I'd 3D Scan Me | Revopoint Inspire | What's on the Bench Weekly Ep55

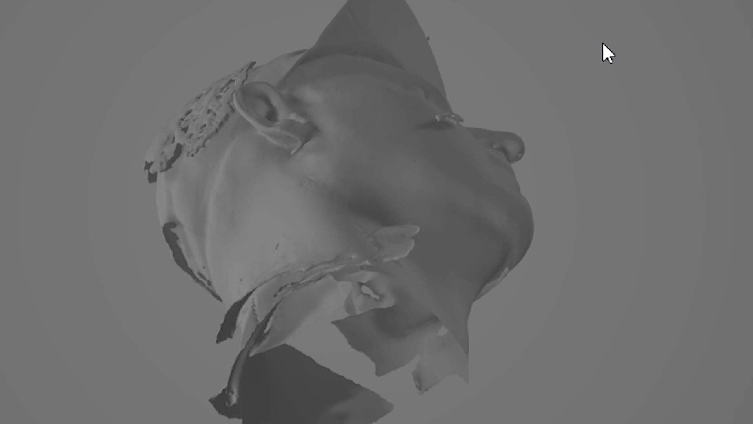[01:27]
And I was able to scan most of my head by myself.
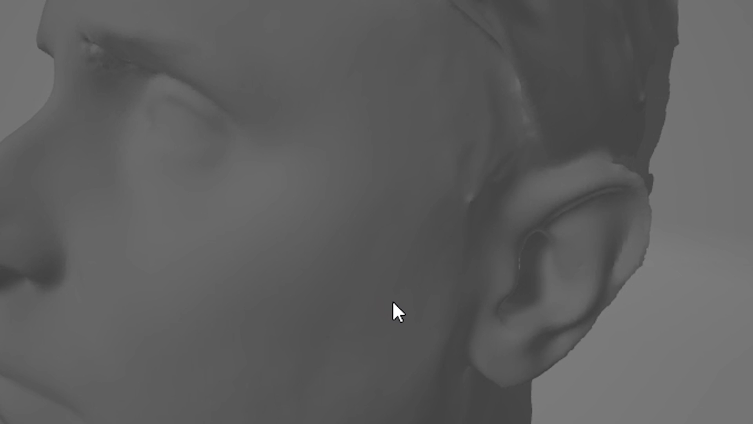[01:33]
If I was scanning my wife's head, it would have been a lot easier because I could move it around her head a lot easier.
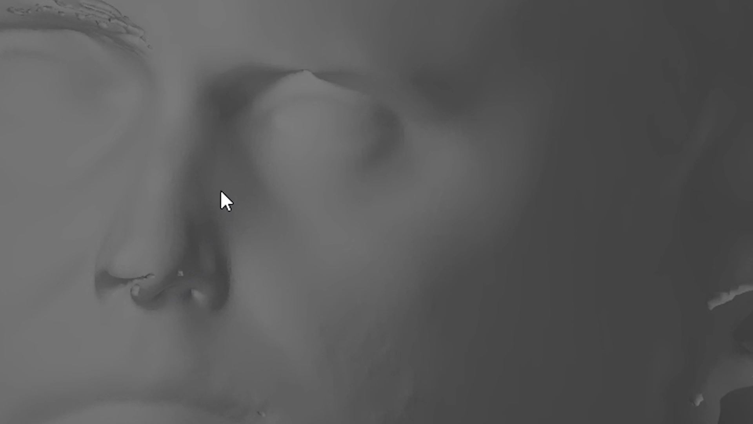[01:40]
Moving around my own head by myself was not very easy.
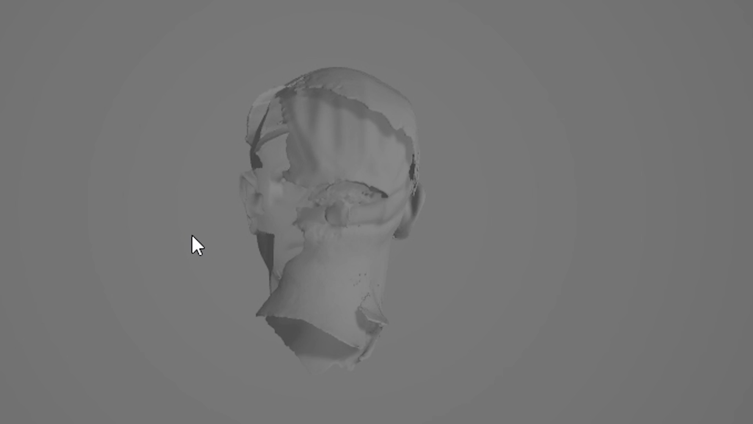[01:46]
But as you can see, this device is designed to allow you to scan objects in 3D and then use that data for a couple of different purposes.
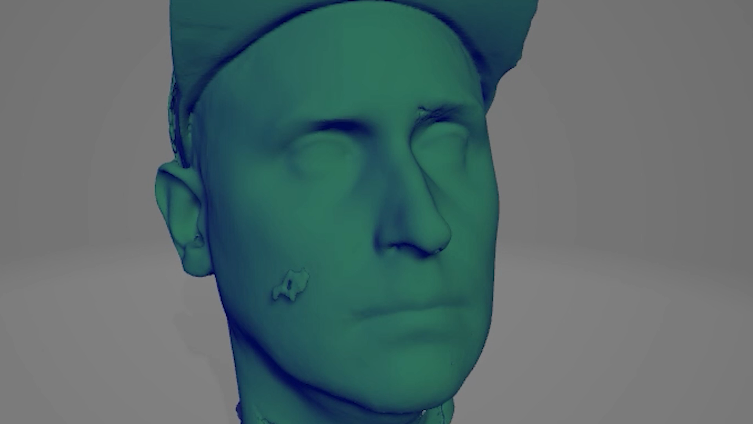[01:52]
You can use it to 3D print that object that you've scanned.
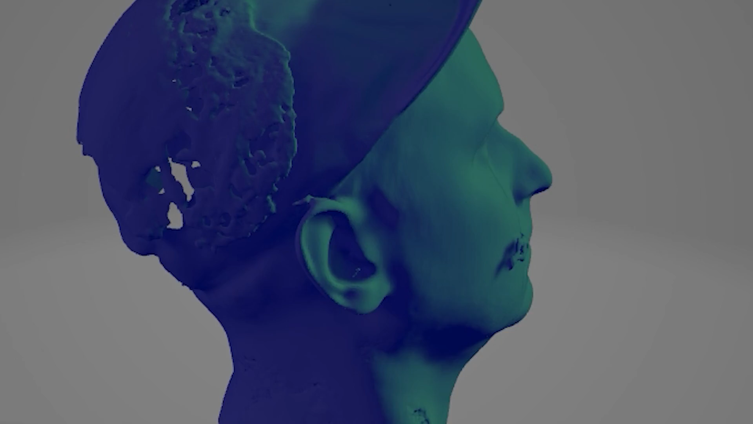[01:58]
You can use it like I've done here, and I'll show you in a moment, but you can use this scanner to scan objects and then create paths and use that data to create 3D
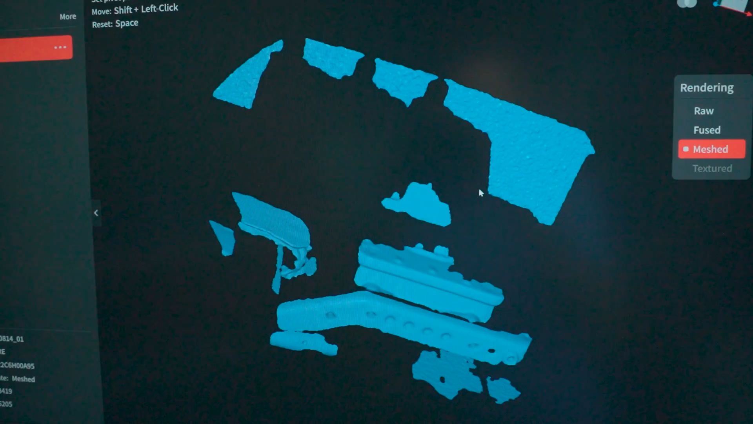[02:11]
printed items around that thing. And it's very handy in that regard. For me, a beginner, the software that comes with this is very intuitive,
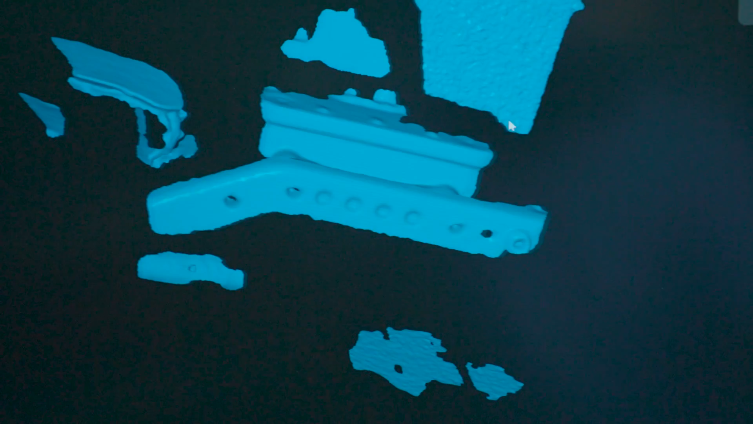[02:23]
very easy to use, and pretty foolproof, if I'm honest.
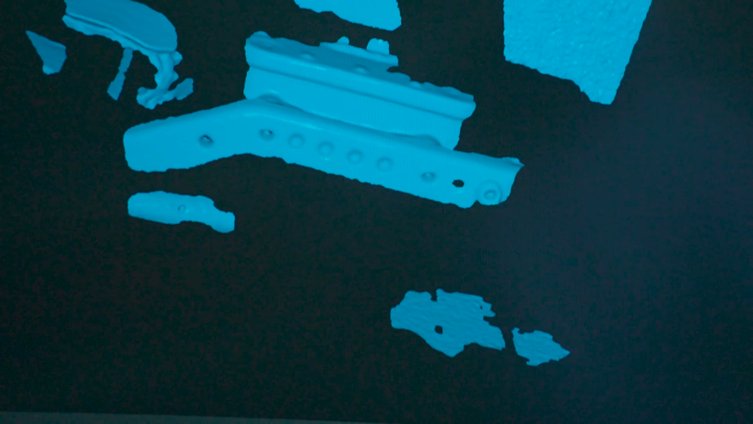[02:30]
It gives you all the data you need to bring that 3D scanned item directly into a slicer,
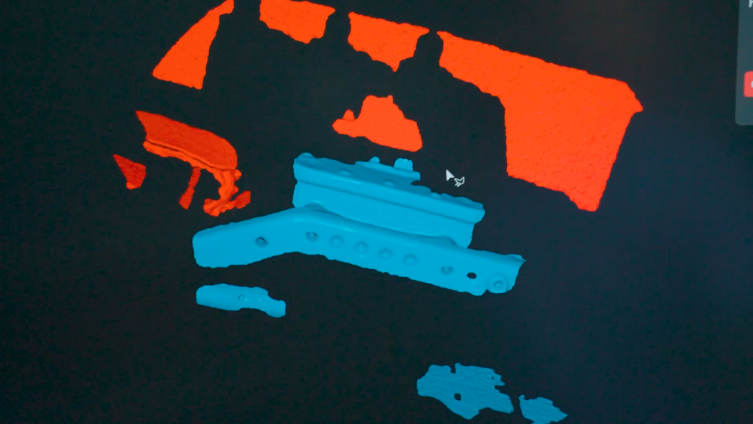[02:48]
It's a fantastic tool, and there are a few things about it that are different from other scanners in the past. It obviously uses more data.
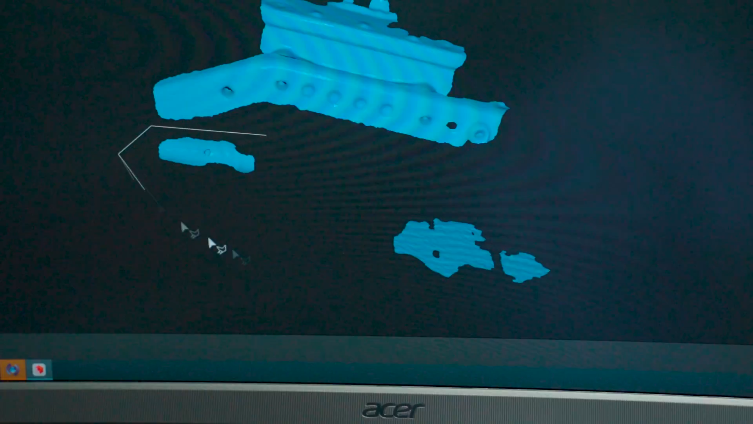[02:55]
There's a lot more sensors on here that allow you to scan more data more quickly in greater accuracy.
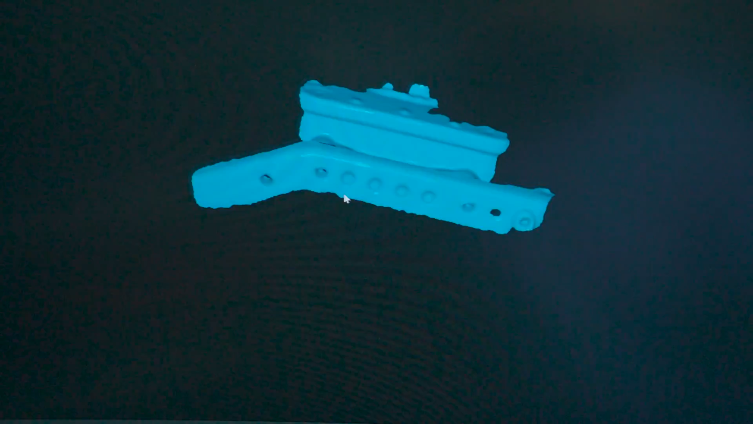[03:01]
It works very well on large objects, like I said, on things like my head or maybe a dog.
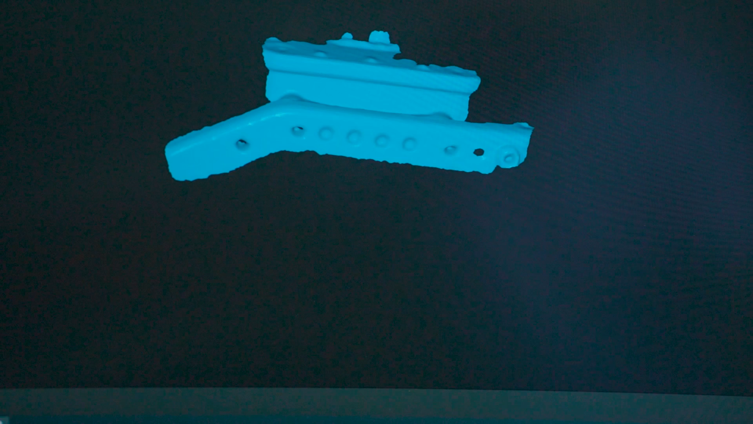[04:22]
Now, Josh, of course, helped me through a number of steps in Fusion 360 to get the data that I needed.
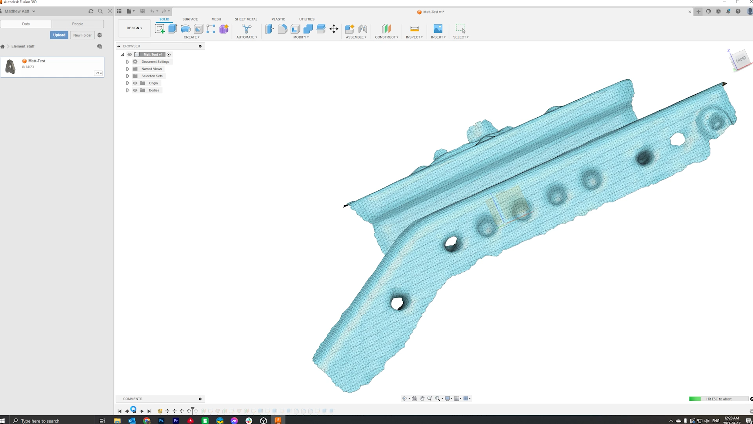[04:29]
But as you can see from the scan, it does show where all the holes in the frame rails are, and they're pretty darn accurate too.